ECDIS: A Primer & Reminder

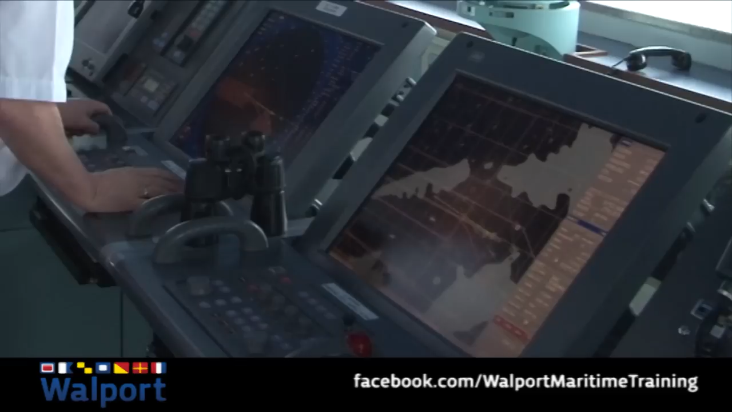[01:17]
The main benefit of ECTIS is that we will have a system that is constantly alert and will always warn us of danger if we use it properly.